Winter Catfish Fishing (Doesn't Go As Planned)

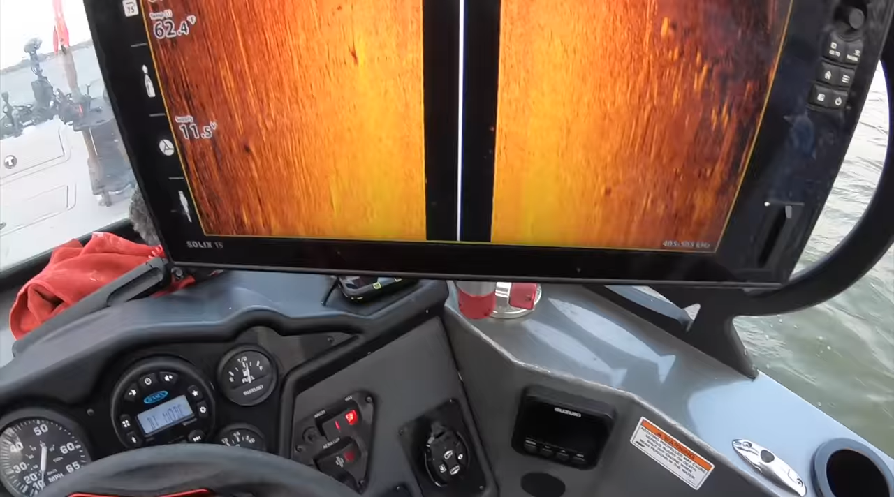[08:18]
Here, I'm starting to go up this ledge.
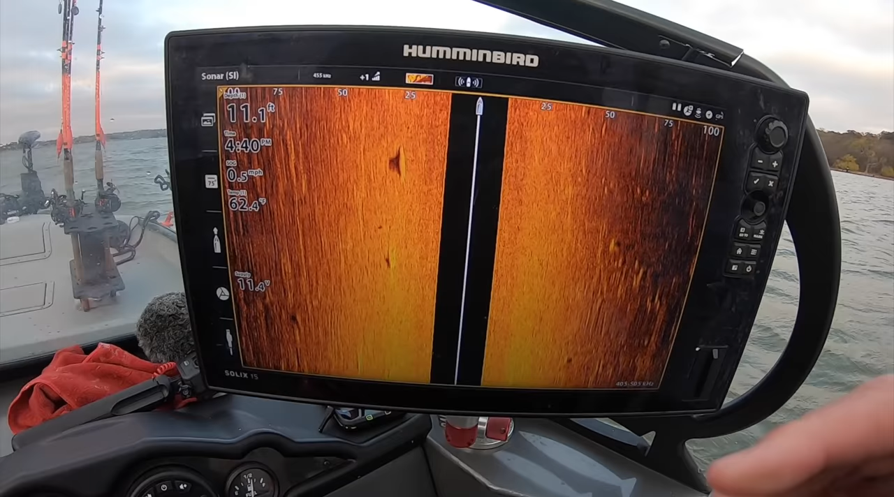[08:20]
On screen: depth 11.1 ft, speed 0.5 mph
My boat is up, coming up the ledge, but the baits are, you know, pretty far behind me because I'm dragging planer boards. There's a pig right there.
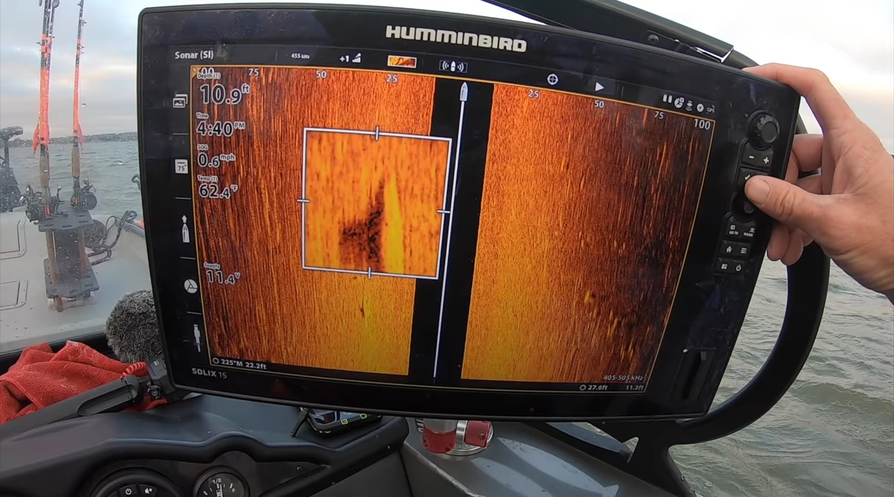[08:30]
On screen: depth 10.9 ft, speed 0.6 mph
That's a good, good catfish right there. There's some good fish over here as well, but that's certainly, that's a big fish right there. That's a decent size catfish right there as well.
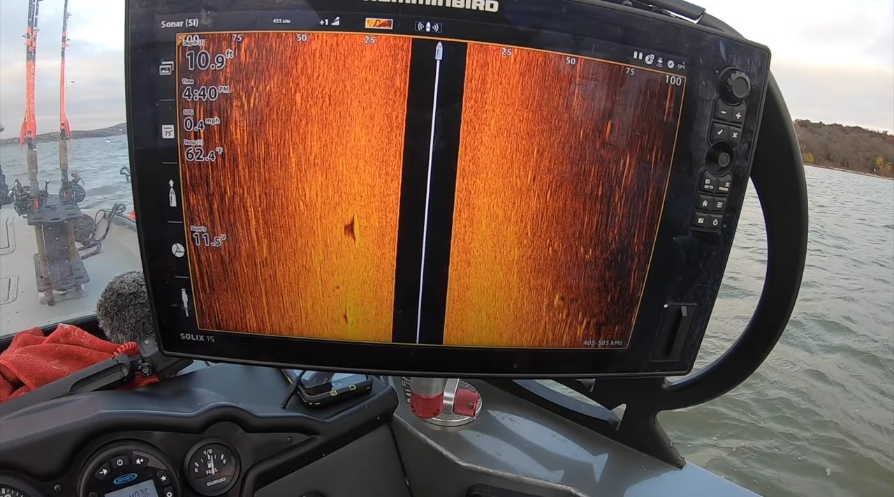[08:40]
On screen: depth 10.9 ft
Images aren't real clear because I'm going so slow, but those are definitely catfish. So those fish are feeding, maybe I can hook, there's another good one right there.
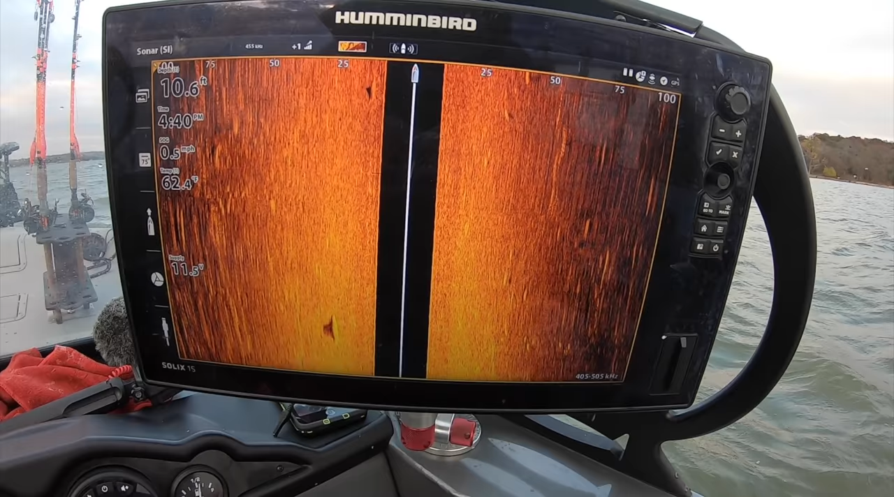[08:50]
On screen: depth 10.6 ft, speed 0.5 mph
Oh, you know, they may just have lockjaw like they did these, these other areas that I've fished.